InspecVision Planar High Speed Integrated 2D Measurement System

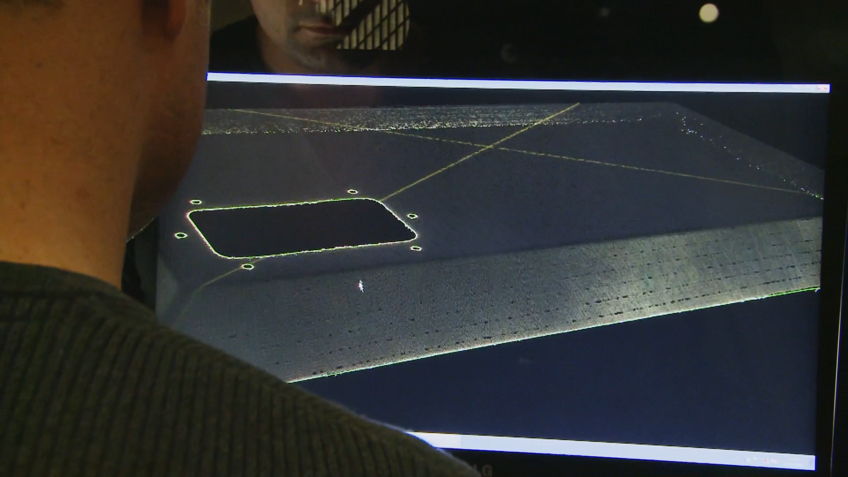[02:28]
The planar system is an award winning high accuracy measurement